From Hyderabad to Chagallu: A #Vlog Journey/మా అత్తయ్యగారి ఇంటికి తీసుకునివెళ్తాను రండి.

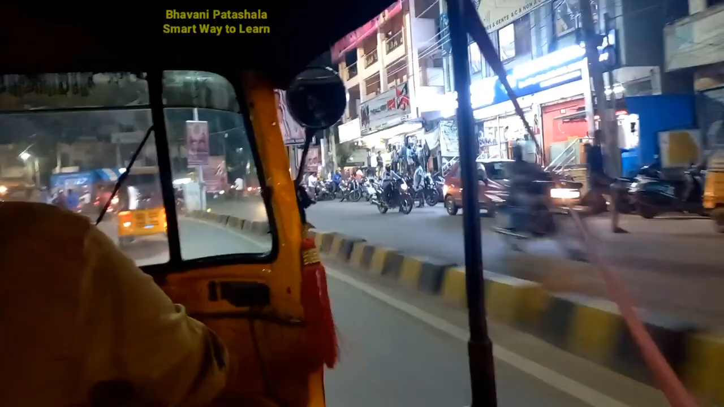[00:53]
क्याब వచ్చేసింది सो మేమైతే క్యాబ్ ఎక్కేసాము ఆటో బుక్ చేసుకున్నాం అన్నమాట ఇప్పుడు మేము సికింద్రాబాద్ రైల్వే స్టేషన్ కి వెళ్తున్నాం